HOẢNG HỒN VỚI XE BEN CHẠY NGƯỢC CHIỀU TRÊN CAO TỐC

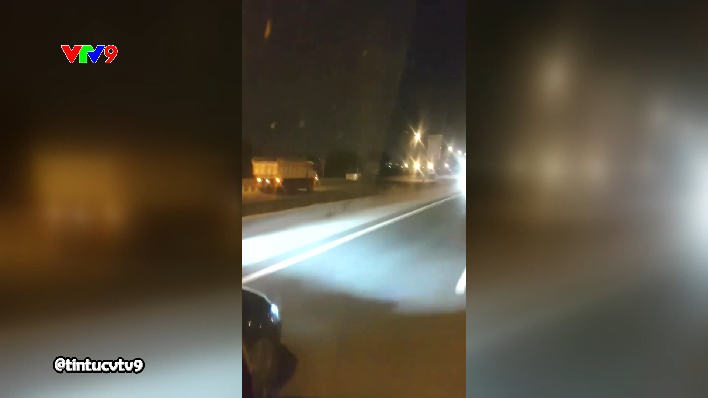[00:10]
đoạn gần tới nút dao Võ Chí Công thuộc địa bàn quận 9. Không những vậy, chiếc xe này còn chạy với tốc độ rất cao bất chấp các xe khác đang chạy tới.